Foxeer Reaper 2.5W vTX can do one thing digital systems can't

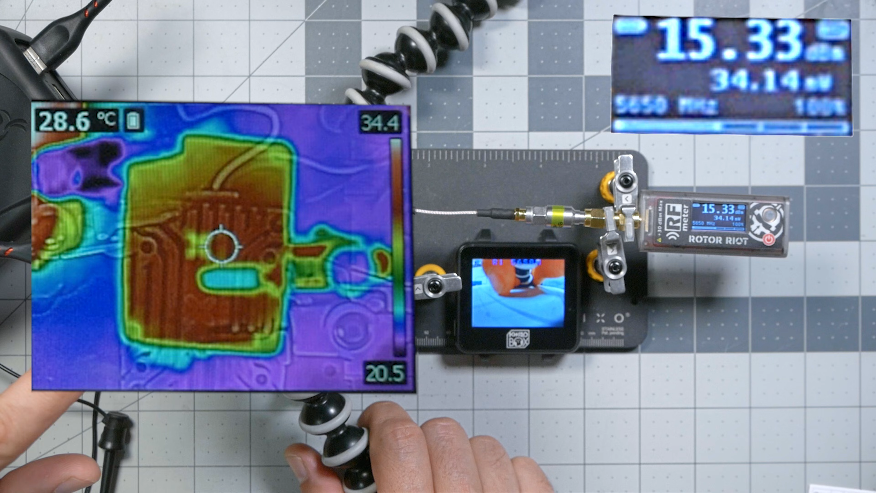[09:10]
On screen: spot 28.6°C
34.5 degrees Celsius. And you can see the center reading right here. And with 25 milliwatts on race band one, we're seeing about 35 milliwatts of output power.
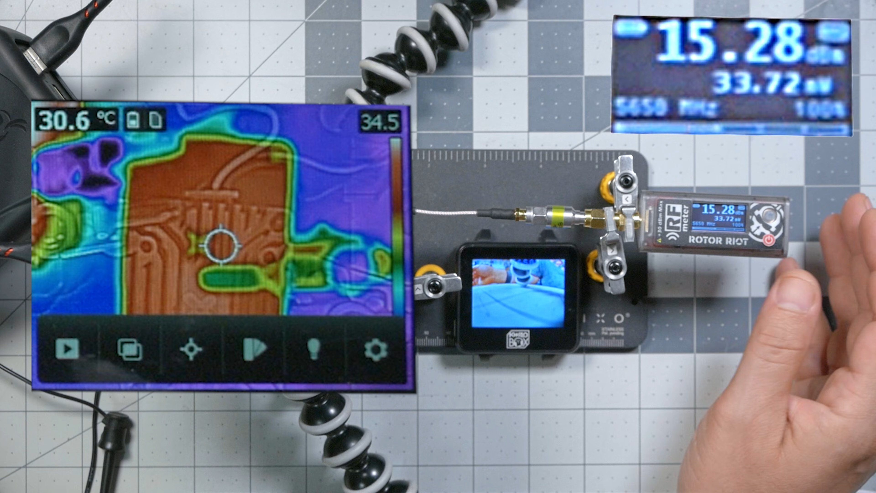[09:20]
On screen: spot 30.6°C
Well, here we are about 10 minutes later. The video transmitter has stabilized at a pretty solid 26 milliwatts. Maybe that's why it was originally at around 30 because they knew it would heat up and come down.
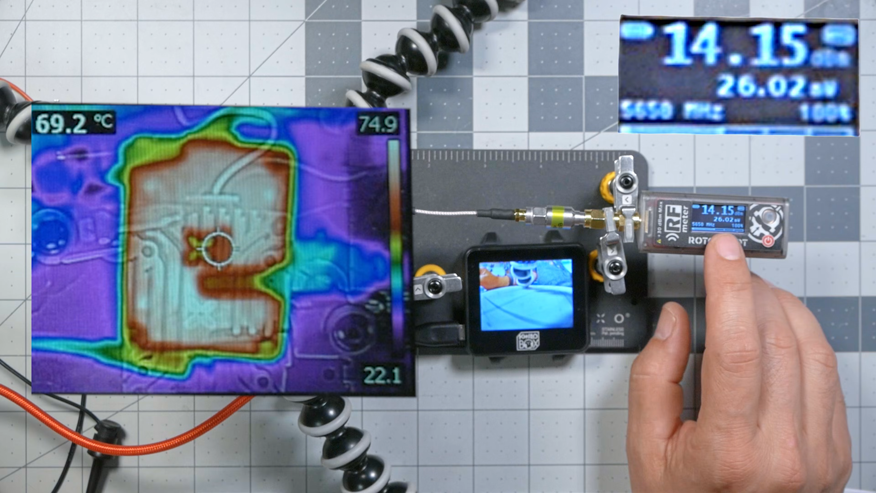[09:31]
On screen: spot 69.2°C
That's pretty solid. And the temperature is holding around 70 degrees Celsius. Completely respectable result.
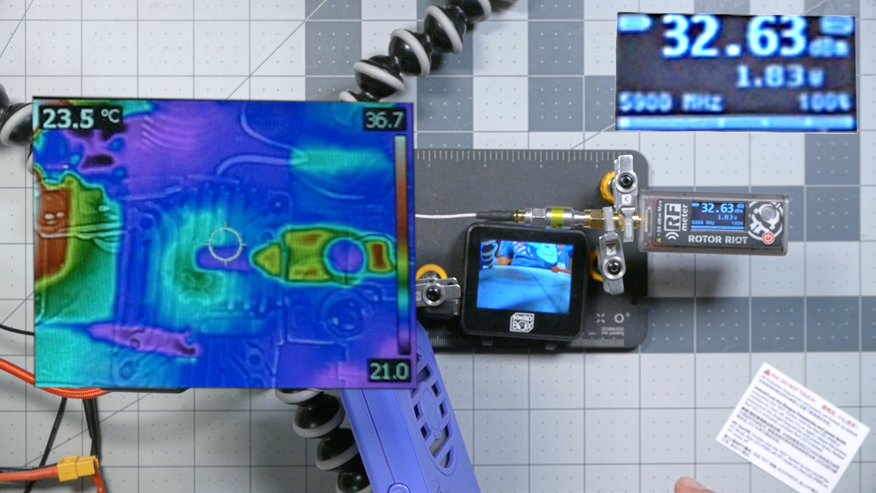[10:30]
On screen: spot 23.5°C
Let's turn the fan up to max. Looks like we're getting about 1.8 watts. That's on race band 8, we're getting 1 watt, 1.7 watts. That's a lot less than 2.5 watts.
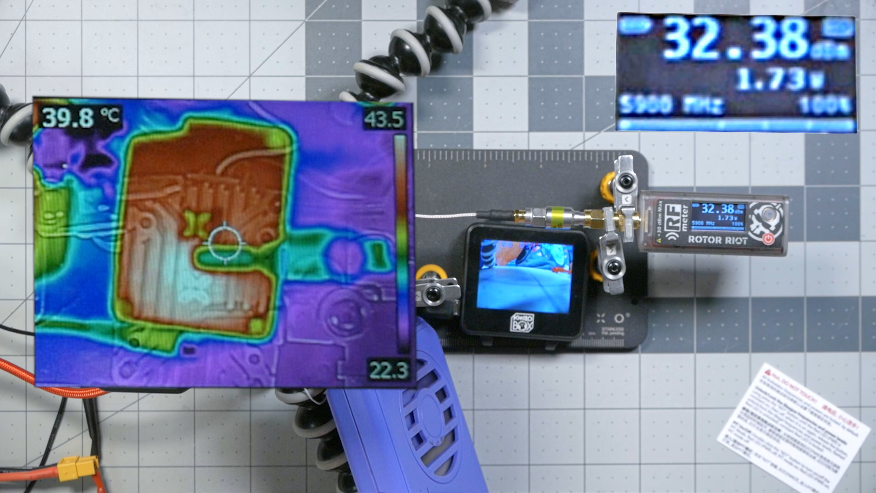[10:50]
On screen: spot 39.8°C
About 10 minutes later, we are holding at about 75 degrees Celsius and the output power is stabilized at about 1.5 watt. And if we turn off the fan,
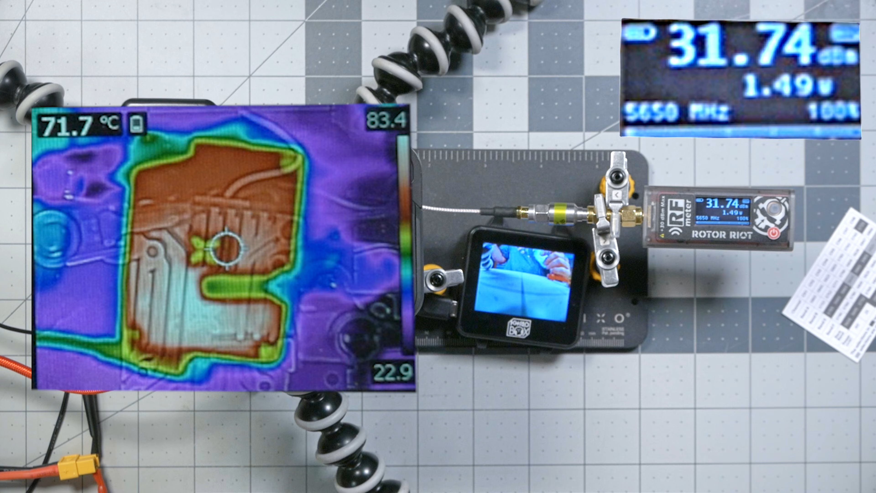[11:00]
On screen: spot 71.7°C
let's see how long it takes to just shut down completely. Well, that's weird. It still shows we're outputting 1 watt, but we are not getting any video signal anymore.